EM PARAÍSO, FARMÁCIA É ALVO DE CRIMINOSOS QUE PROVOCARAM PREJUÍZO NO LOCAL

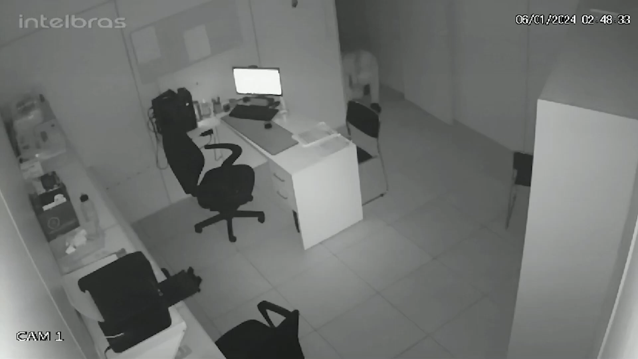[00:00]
Nas imagens das câmeras de segurança é possível ver toda a movimentação de dois homens suspeitos dentro de uma farmácia furtando o estabelecimento.